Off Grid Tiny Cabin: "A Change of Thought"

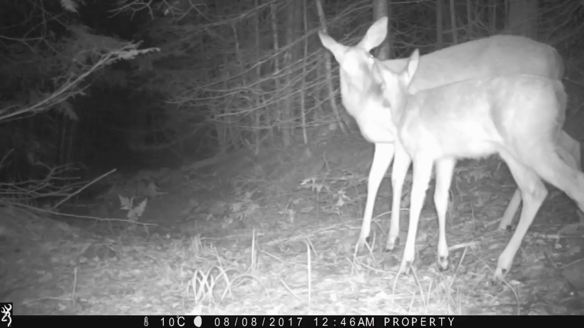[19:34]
footage I'm just going to share with you some of the really neat captures I got on the trail cams in my new location as you can see here there is a doe and a fawn
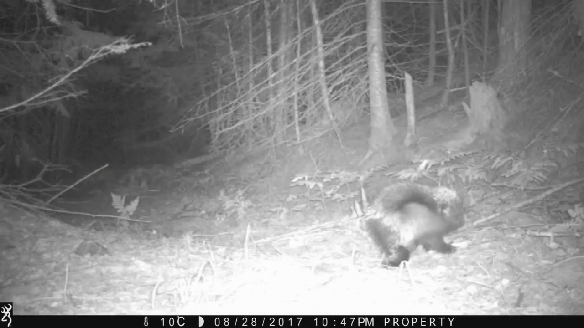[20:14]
porcupine that tends to follow along this trail probably the one that I've seen on the other location camera as well and of course got a nice one there of a fox well I guess I'm going to go and head out now and replace the cards and put up some other trail cameras in different places